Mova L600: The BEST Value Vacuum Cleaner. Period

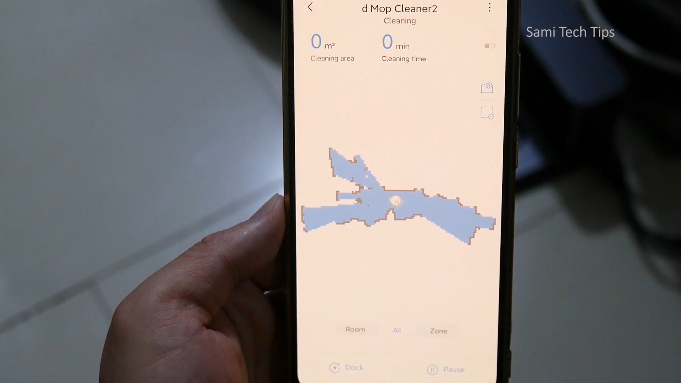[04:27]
It totally works to map out every look and cranny of your house and gives you a complete layout.